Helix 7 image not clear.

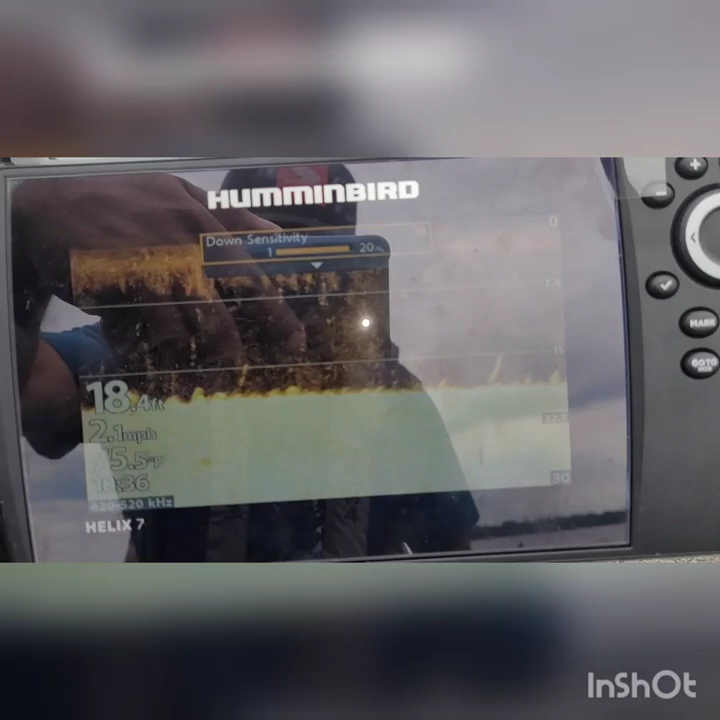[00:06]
On screen: depth 18.4 ft, speed 2.1 mph
so having some issues with this helix 7 I got all this noise this clutter in my graph so not
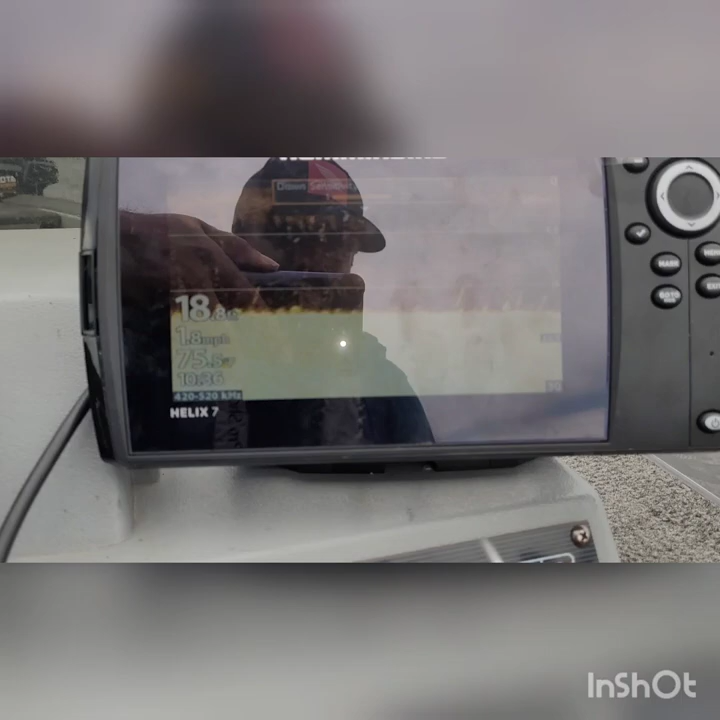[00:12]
sure why is that but I
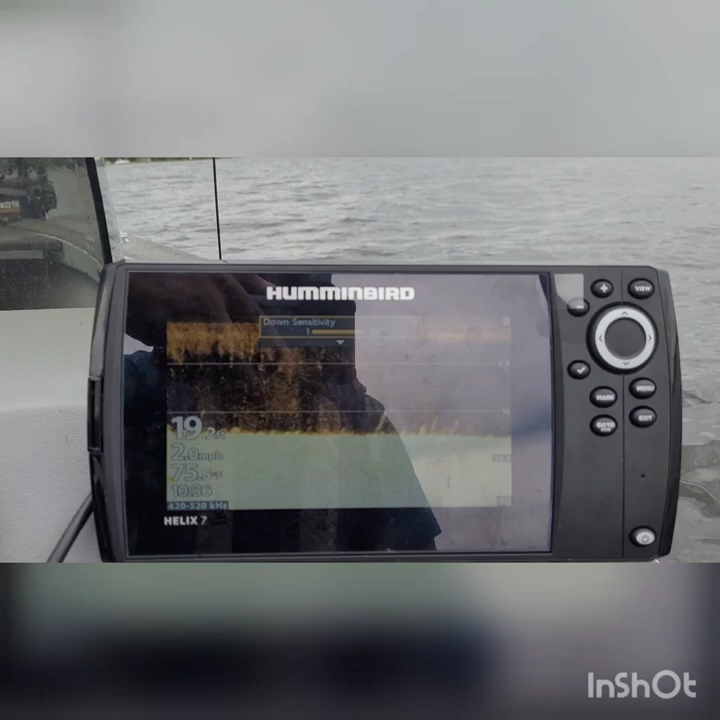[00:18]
On screen: water 75.5°F, speed 2.0 mph
don't have it I don't have a fuse on the power cable there because if I put a fuse it's
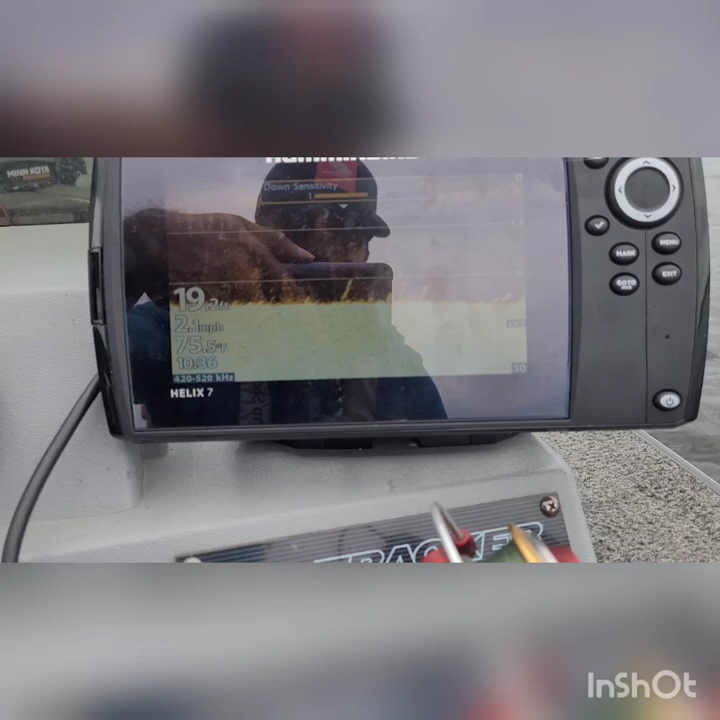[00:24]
On screen: depth 19.2 ft
even worse so all the sensitivities at 19 I bring it down to
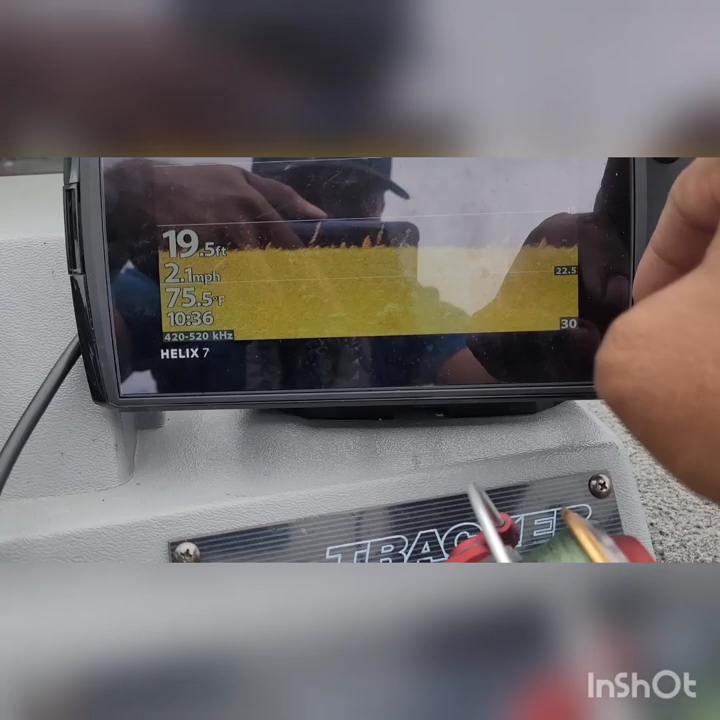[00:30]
On screen: depth 19.5 ft, water 75.5°F, speed 2.1 mph
15 it's a little bit better there but still see the fuzziness
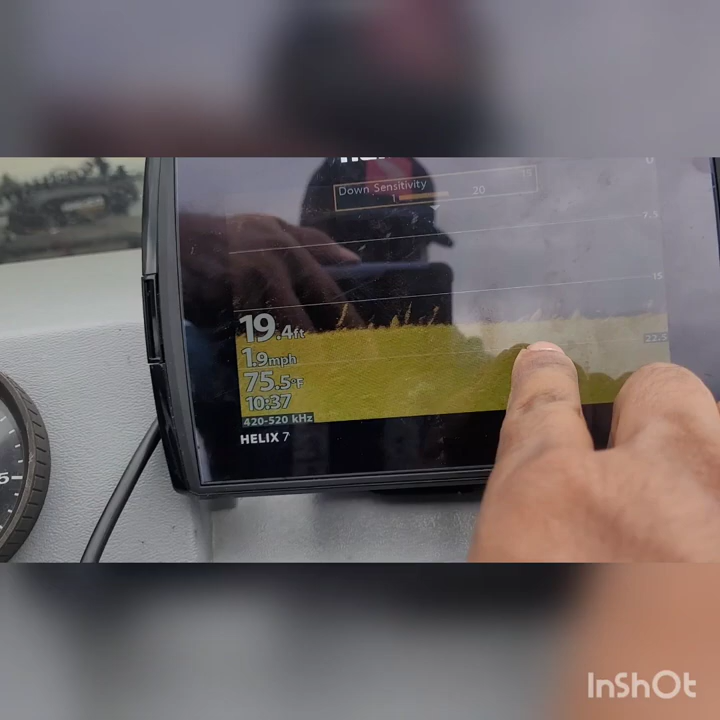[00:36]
On screen: depth 19.4 ft, water 75.5°F, speed 1.9 mph
and
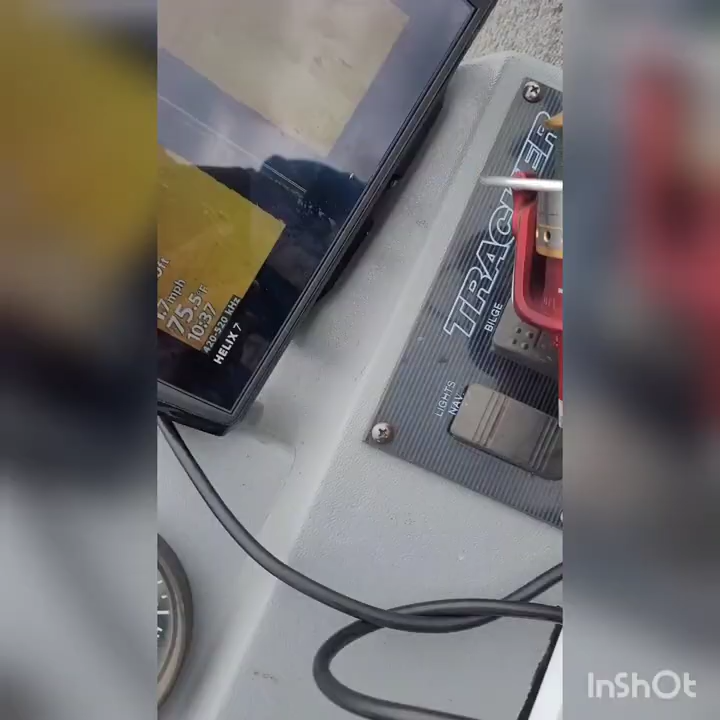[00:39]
that's the side imaging
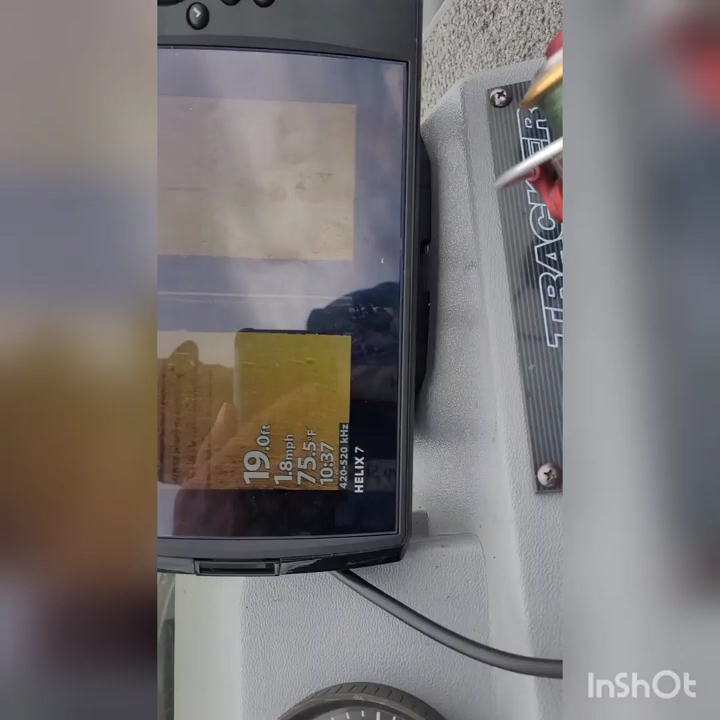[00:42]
On screen: depth 19.0 ft, water 75.5°F, speed 1.8 mph
can't really see nothing nothing on it you know it's so
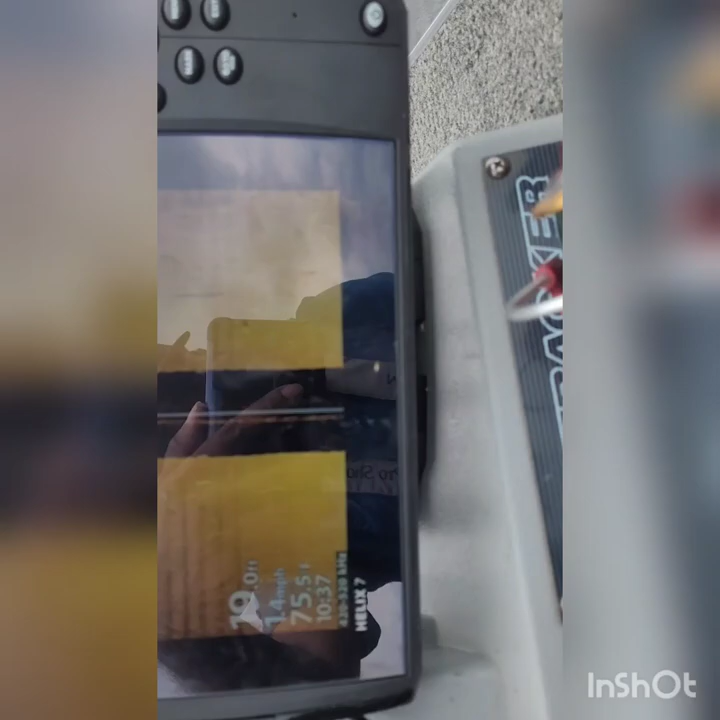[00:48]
much noise it's not detail at all so
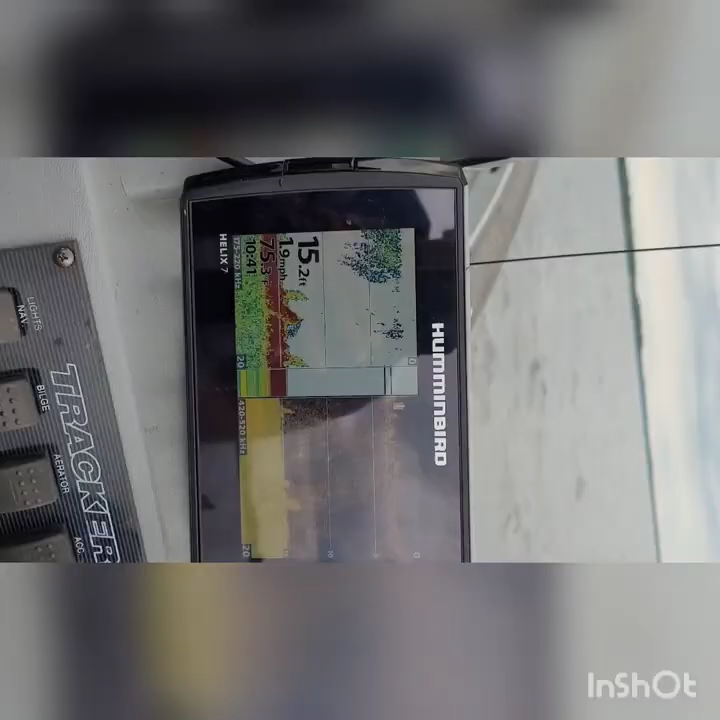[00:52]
On screen: depth 15.2 ft, speed 1.9 mph
that's the
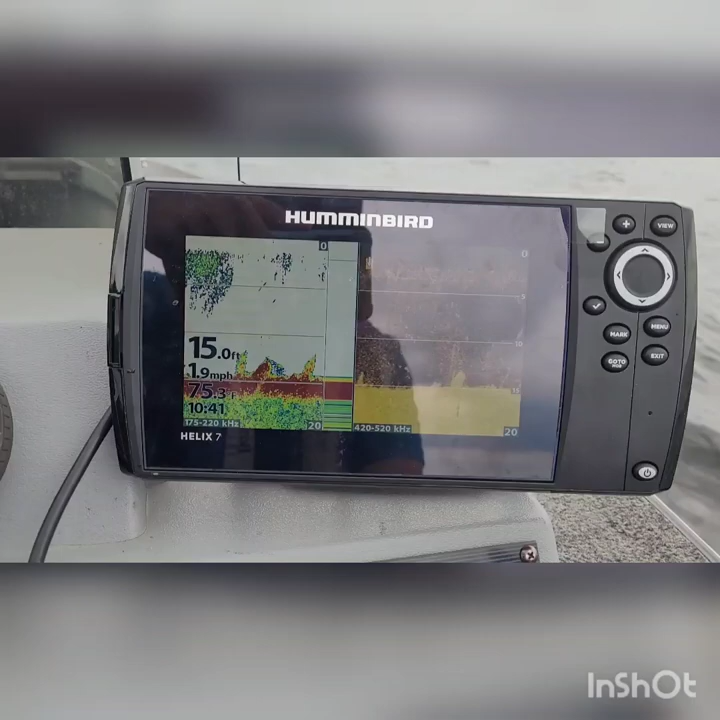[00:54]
On screen: depth 15.0 ft, speed 1.9 mph
traditional sonar and the down imaging together so it's a
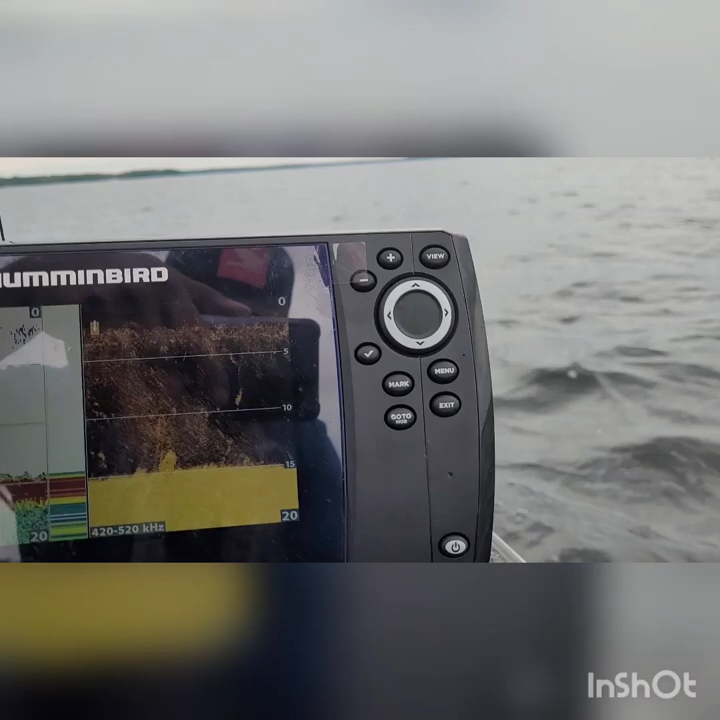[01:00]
lot more clutter there a lot more clutter sometimes it clears up a little bit
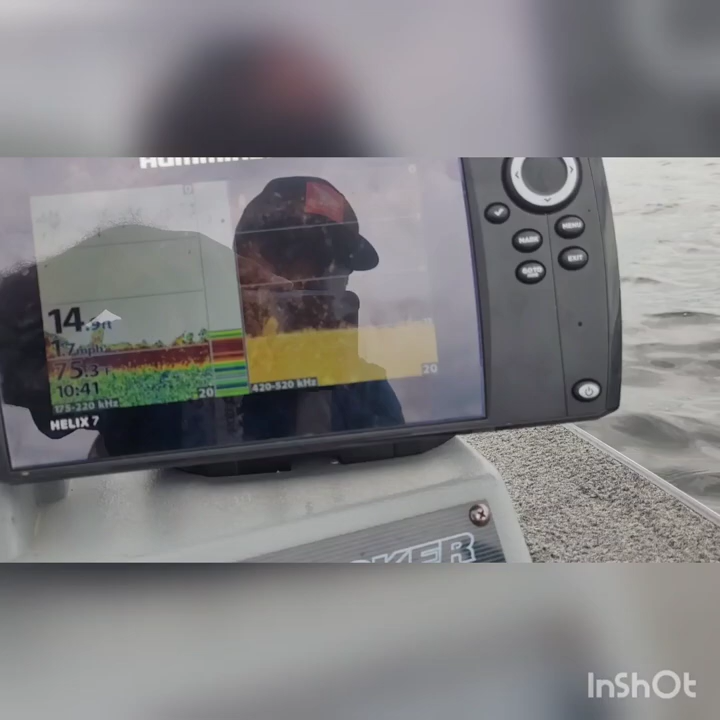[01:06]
more like it clears up a little bit more there so I don't know if this is a power issue
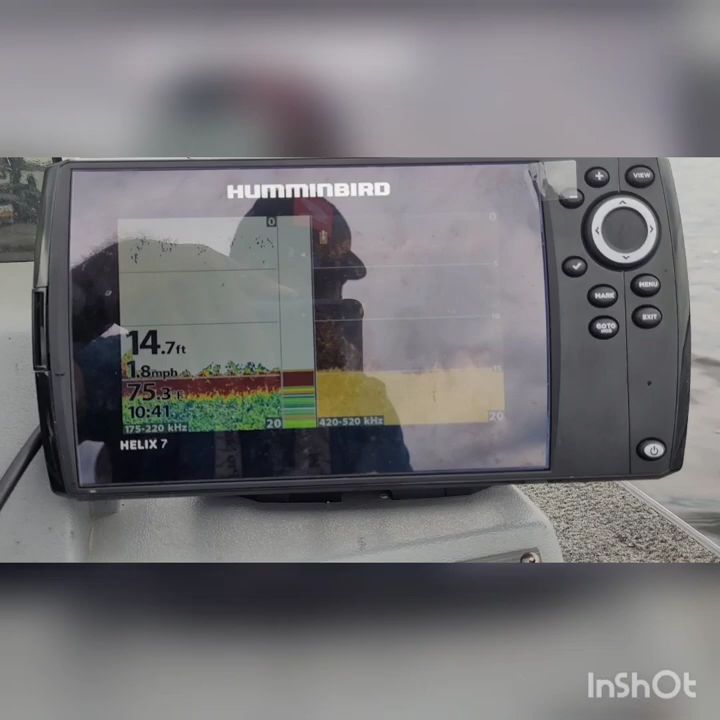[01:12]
On screen: depth 14.7 ft, speed 1.8 mph
for the down imaging but I do know if I put the fuse back on the
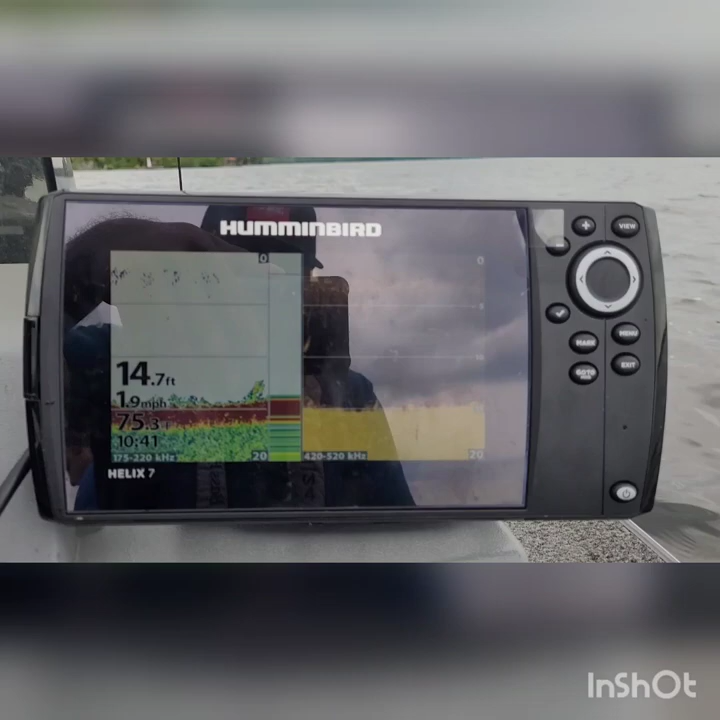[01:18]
On screen: depth 14.7 ft, speed 1.9 mph
power line the clutter is even more worse that's
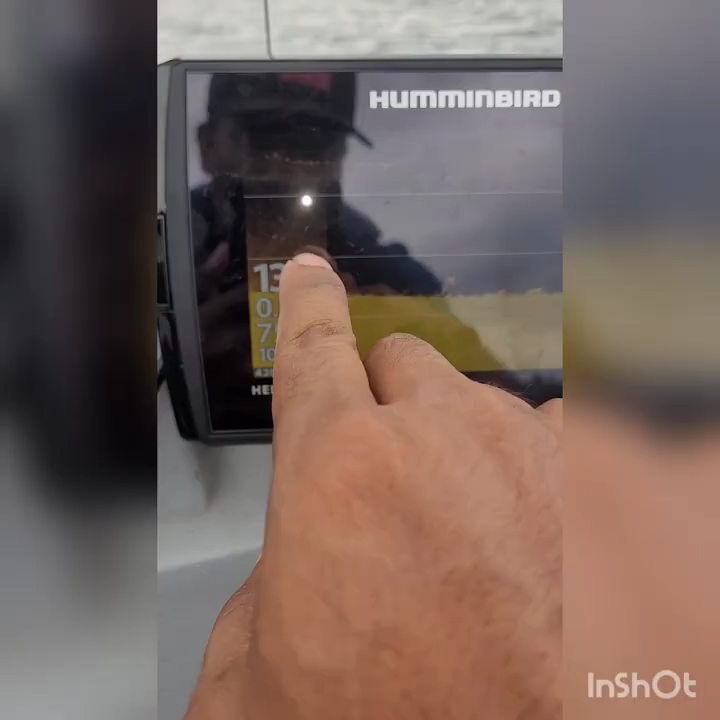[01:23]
what the